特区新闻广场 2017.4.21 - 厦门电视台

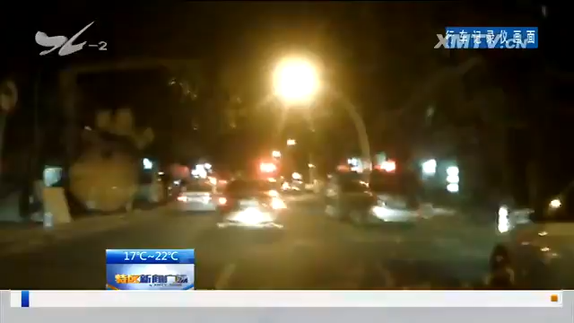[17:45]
当这辆车行驶出成功大道后在龙福路附近驾驶员将车辆停了下来准备下车见此机会交警齐名立刻上前询问但这名女驾驶员却称车不是自己开的我一拉开插着车门的时候一股很浓烈的酒精味就扑鼻而来那个对话的时候车上有非常重的酒气因为根据我们的那个公安执行执法的一个规范我必须对现场的证据进行